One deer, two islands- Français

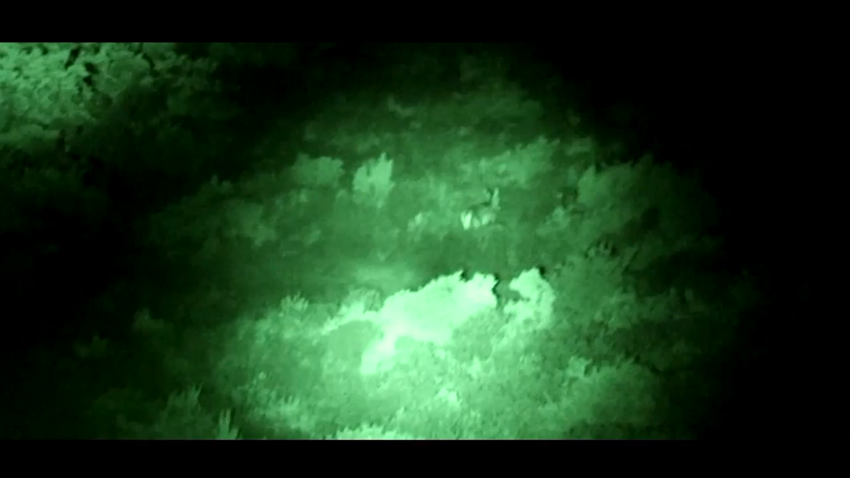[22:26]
L'utilisation des caméras thermiques permet l'identification et la comptabilisation des animaux dans l'obscurité.
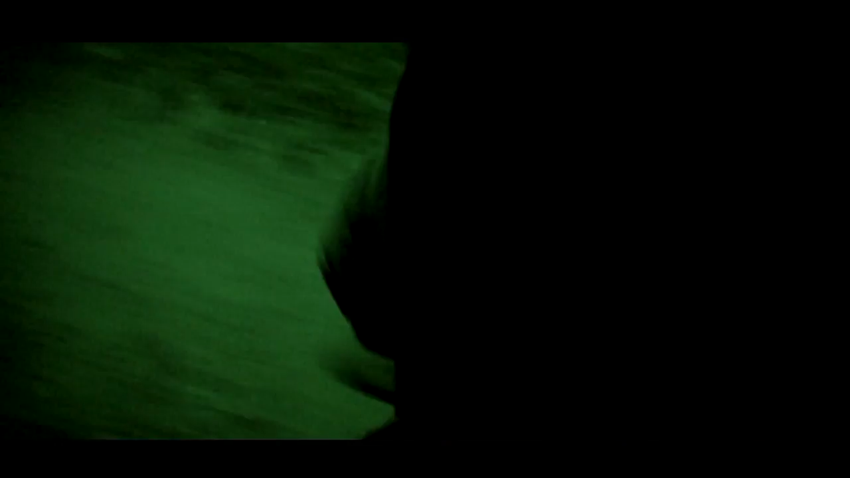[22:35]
Dès lors que les cervidés affichent un comportement évasif et des habitudes majoritairement nocturnes,
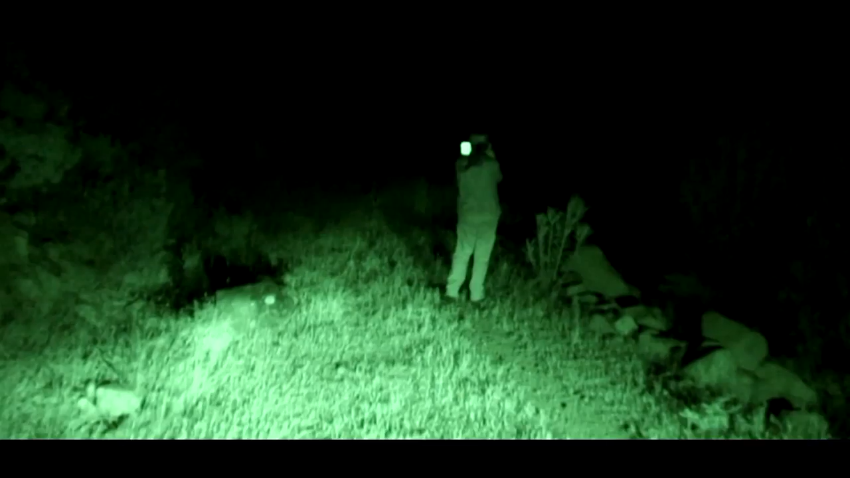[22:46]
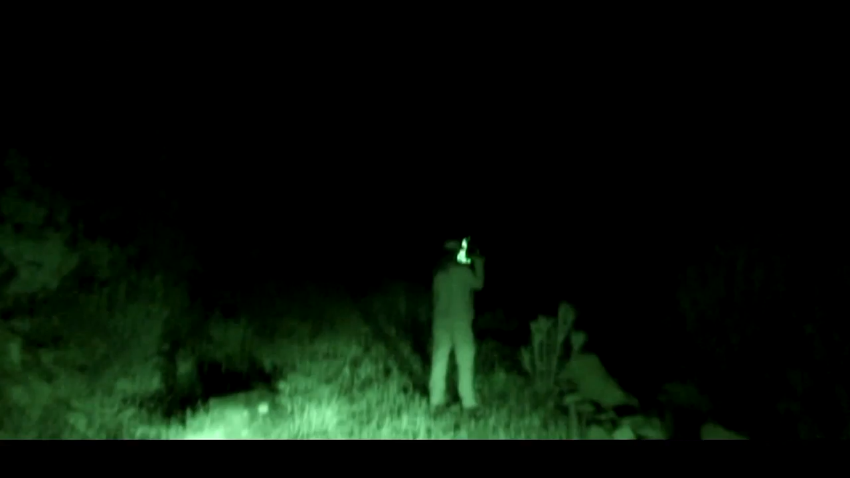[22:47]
L'instrument mesure la radiation infrarouge émise par les animaux même dans le cas où il serait caché derrière la végétation.
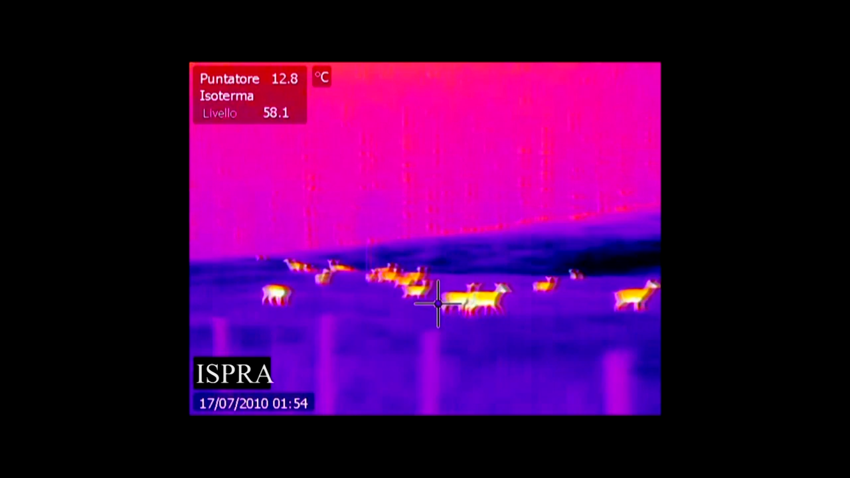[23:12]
On screen: spot 12.8°C
Et cela nous permet de reconnaître très bien l'animal.
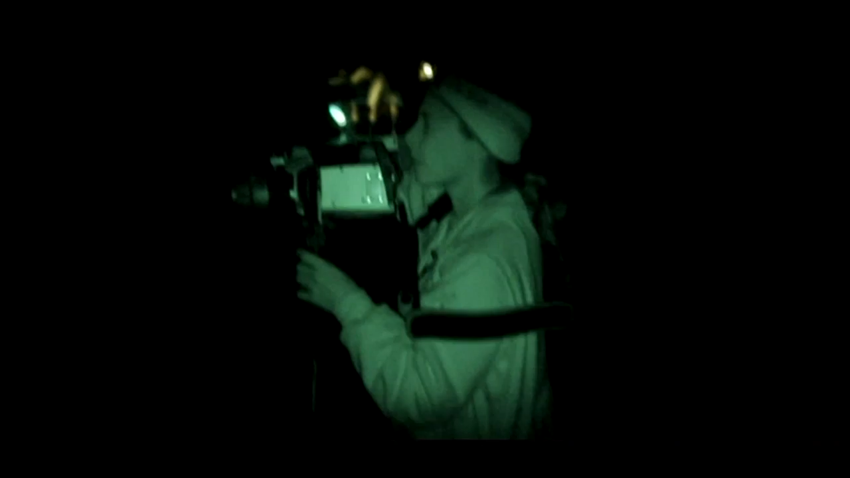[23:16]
Car grâce à l'utilisation des caméras, on peut identifier l'espèce parfaitement reconnaissable par sa silhouette très différente des autres animaux.